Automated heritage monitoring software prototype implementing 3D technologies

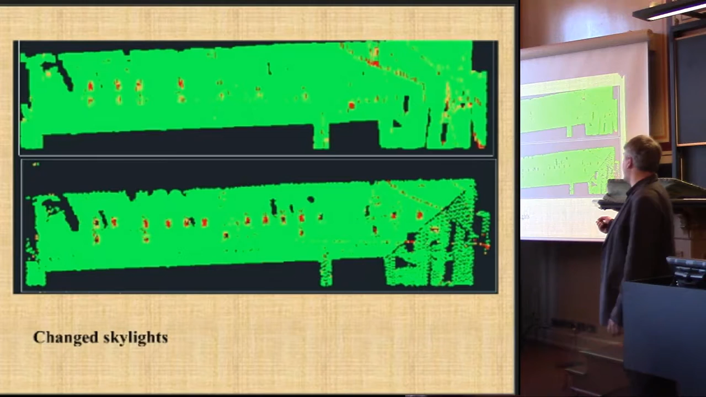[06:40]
Actually we found some changes, but in this case the biggest problem is that skylight is then flexible. And it's very difficult to fix this by using 3D scanning technology.
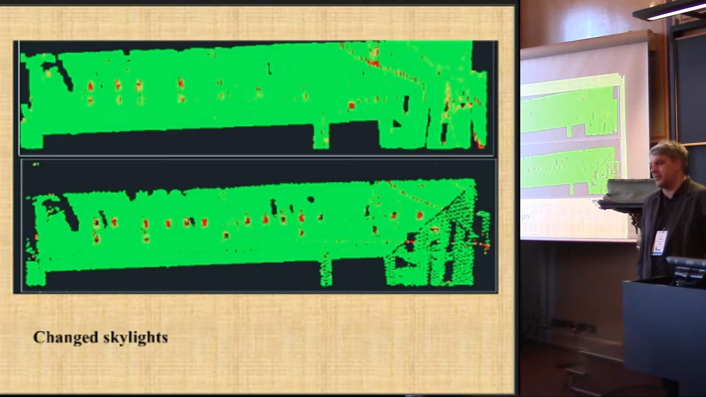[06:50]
We can find only changes in shape. We can find only changes in shape, because usually skylight is about 7 centimeters.
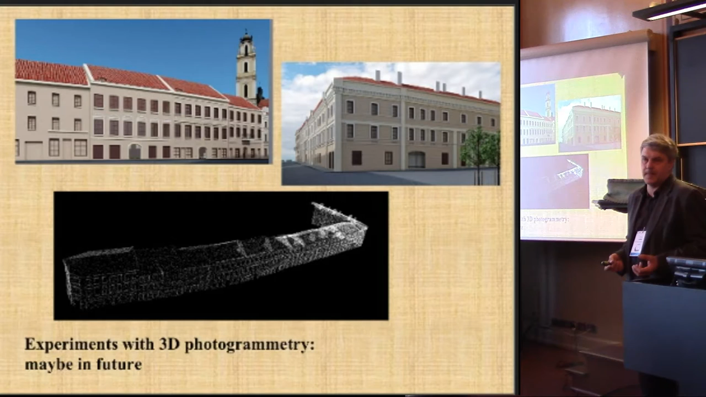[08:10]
from the middle of the middle of the 19th century to the middle of the 19th century. And it's very difficult to create a real pond cloud for this photos. So, what is part of the possibilities?